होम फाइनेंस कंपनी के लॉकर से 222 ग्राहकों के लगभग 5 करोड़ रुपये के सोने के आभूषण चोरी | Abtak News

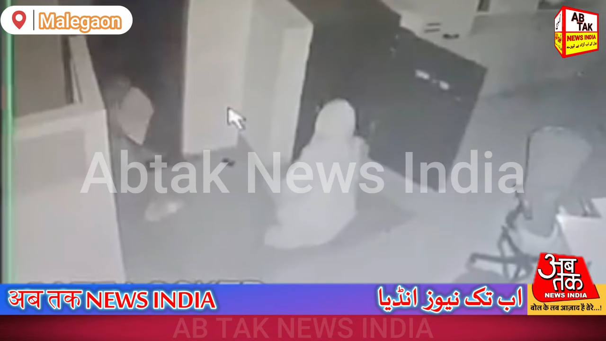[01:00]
ग्रापों के लोकर से के सोने के आभुशन चुरा लिए गए इस संब्द में सरकार वाड़ा पुलिस में चोरी का मामला दर्ज किया गया है चोरों ने फिल्मों की तरह एक बैंकों में चोरी की है दोनों संगीतों की उम्र 25 से 30
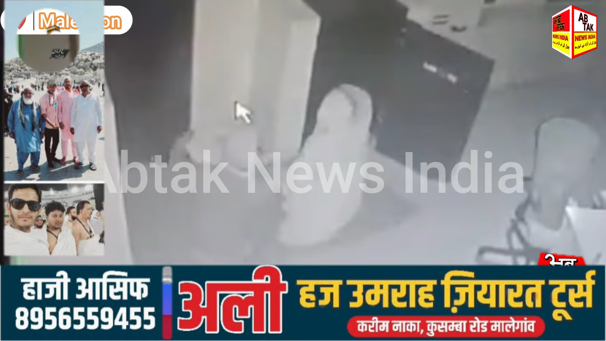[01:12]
साल के बीच बताई जा रही है एक ने सफेद हुडी पहनी हुई है और दूसरे ने सफेद टोपी पहनी हुई है संदिकों को शाका से ही लोकर की चाबिया मिली और उनोंने 222 ग्राकों के 4 करोड
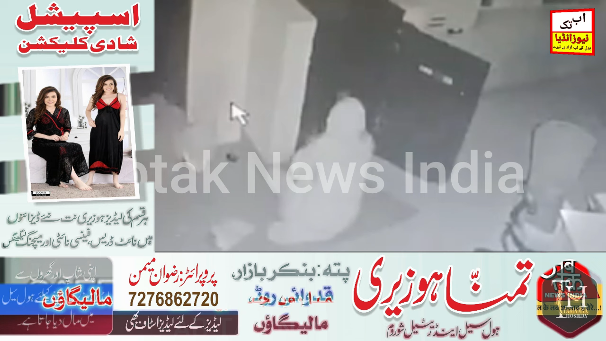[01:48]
सीसी टीवी और सुरक्षा की चोक्सिक के बावजुद चोरों ने आफिस में बुसने की हिमत कैसे की सीसी टीवी फोटेज में दोनों